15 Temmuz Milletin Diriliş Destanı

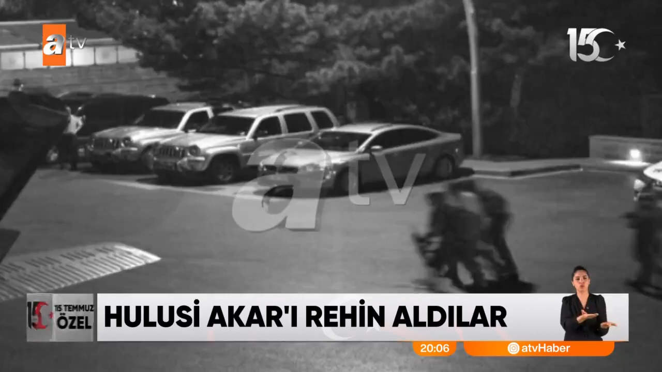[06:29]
Saat 23.08'i gösterirken FETÖ'cü hainler emniyete hedef aldı.
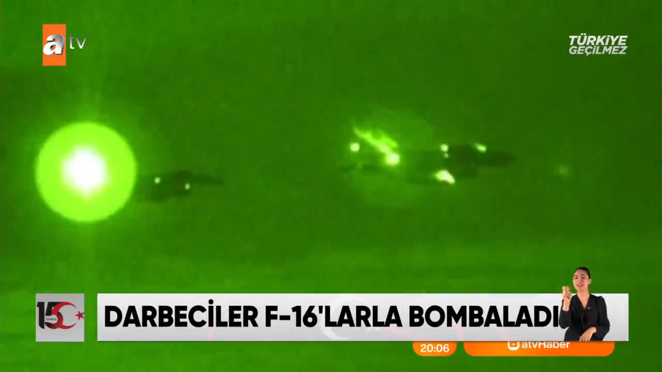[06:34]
Bir F-16 savaş uçağı Emniyet Havacılık Daire Başkanlığı'nın Gölbaşı'ndaki havacılık tesisini bombaladı. Hemen ardından da Gölbaşı'ndaki Özel Harekat Daire Başkanlığı ağır bombardıman altına alındı.
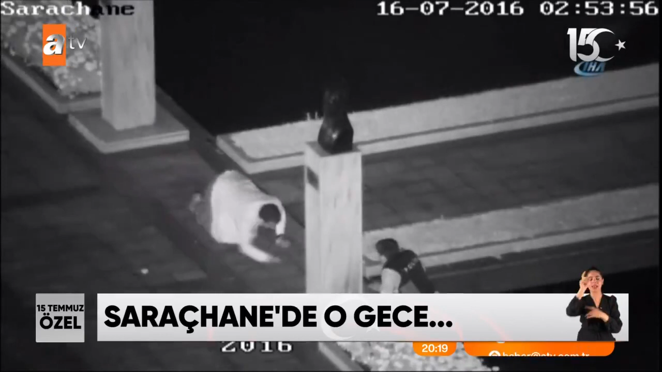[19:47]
17 vatansever o karanlık gecede İstanbul Büyükşehir Belediye binasını darbecilerden kurtarmak için şehit düştü.
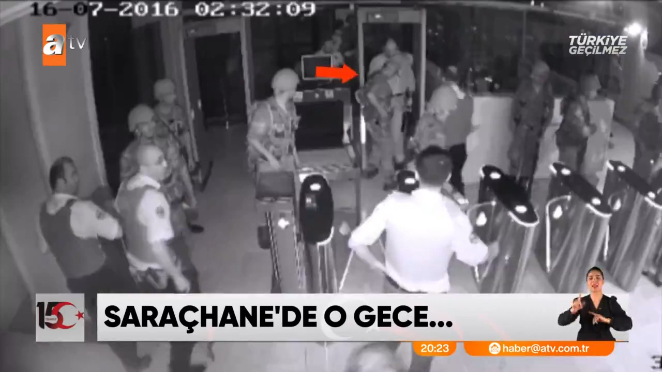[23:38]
Güvenlik görevlileri üniformalı teröristin silahını almak istediği sırada diğerlerinin şaşkın şaşkın baka kalması dikkatlerden kaçmadı.
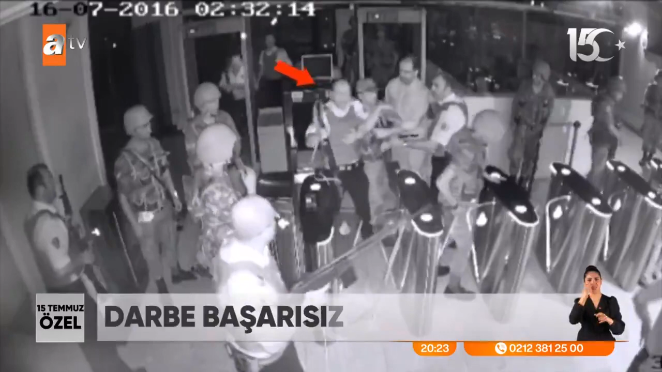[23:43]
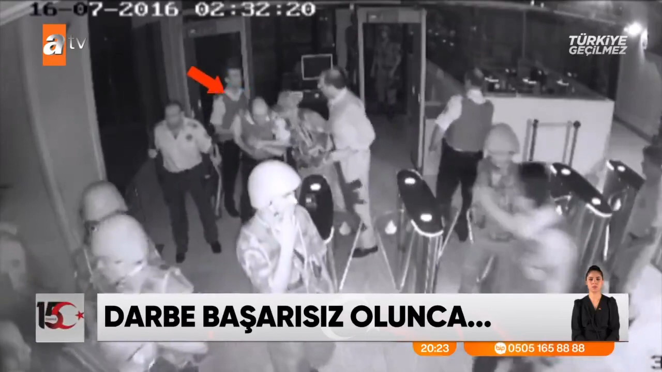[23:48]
Bu da o gece kayda geçen en çarpıcı belki de en yüz kızartıcı görüntü oldu.
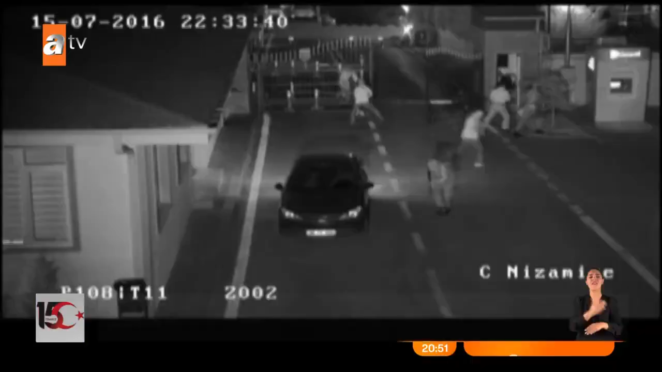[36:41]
Bir süre sonra darbeci hain Semih Terzi iki helikopterle Gölbaşı'ndaki Özel Kuvvetler Komutanlığı'na indi.
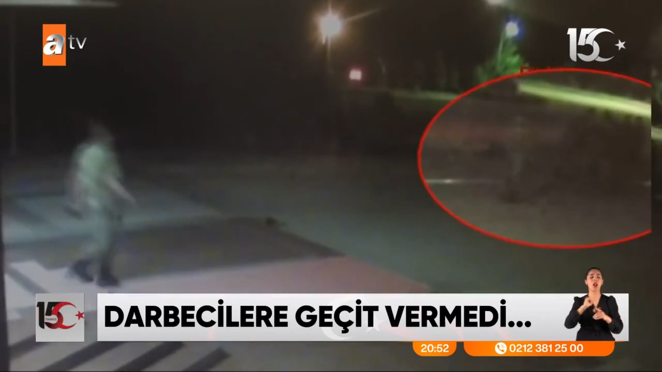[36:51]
Çevresini saran ekibiyle birlikte karargaha doğru yürümeye başladı.